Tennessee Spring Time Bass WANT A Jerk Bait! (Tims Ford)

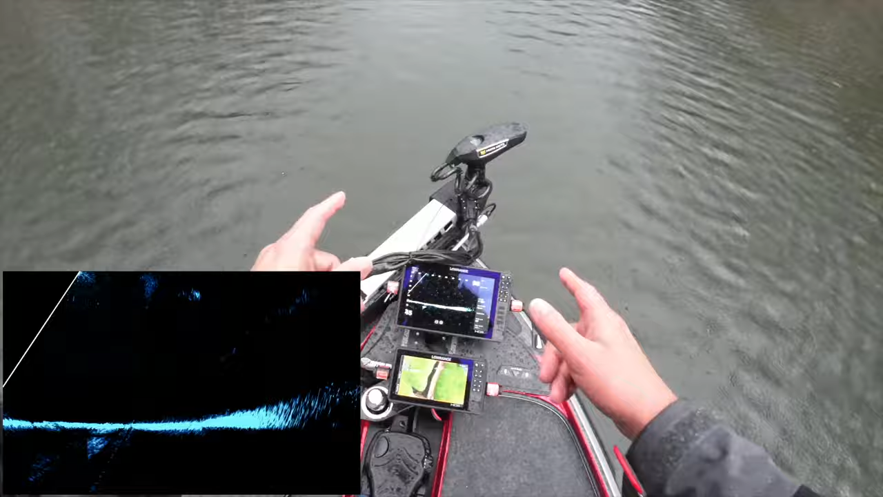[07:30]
not GoPro on active target on recording check this out guys I pulled it up scoped it immediately got this fish
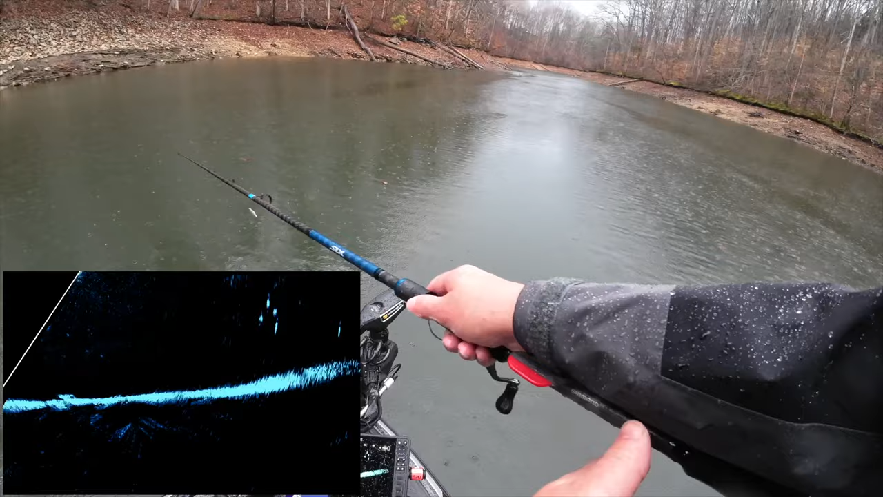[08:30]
all bass let's just triple check here guys I mean I'm not kidding y'all those are all bass
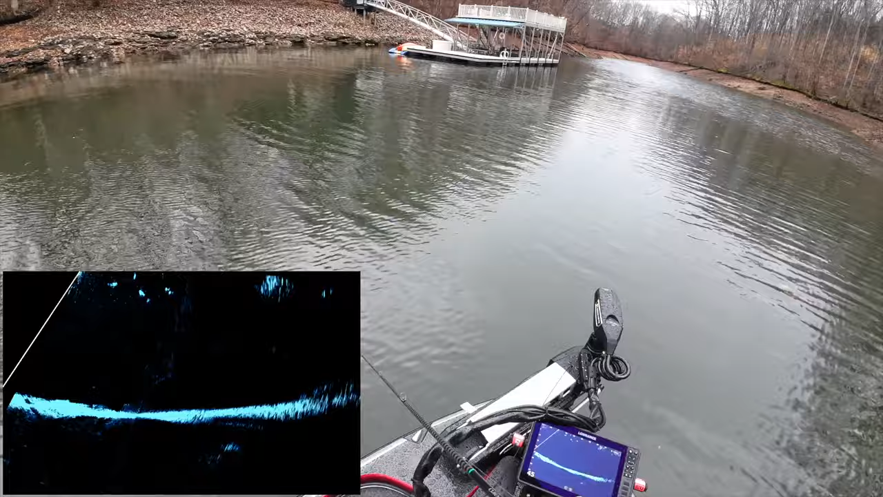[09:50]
they're going for oh my gosh oh my gosh big smallmouth big big smallmouth he is mad